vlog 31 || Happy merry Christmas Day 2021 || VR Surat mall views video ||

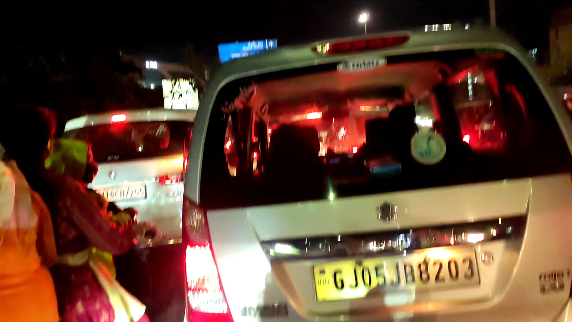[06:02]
बाद कि टाफिक में फसे हुए है एक दम दूर तक टाइप जो